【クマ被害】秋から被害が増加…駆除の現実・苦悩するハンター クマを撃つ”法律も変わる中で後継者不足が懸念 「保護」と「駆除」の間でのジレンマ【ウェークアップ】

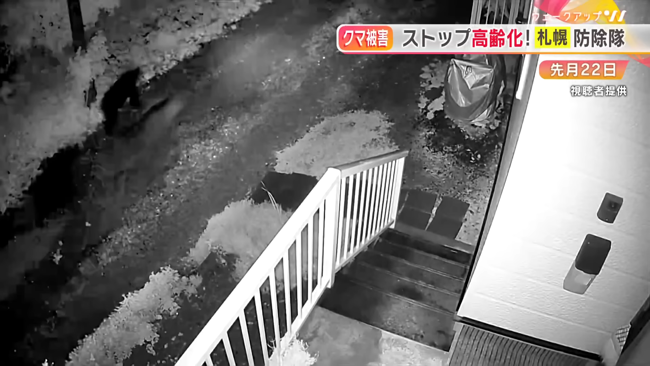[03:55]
クマが住宅地のすぐ横を歩
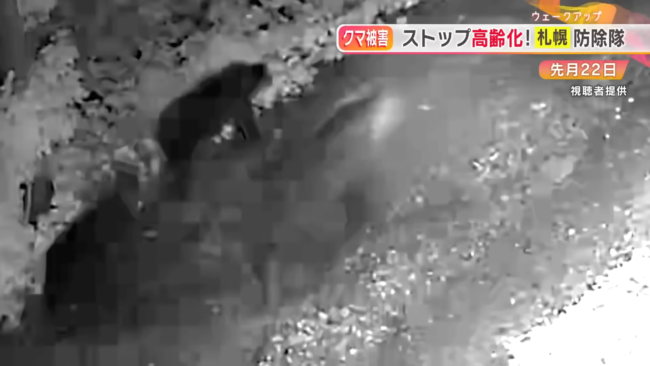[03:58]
く様子も目撃され市は一昨日まで山への入り口を閉鎖していた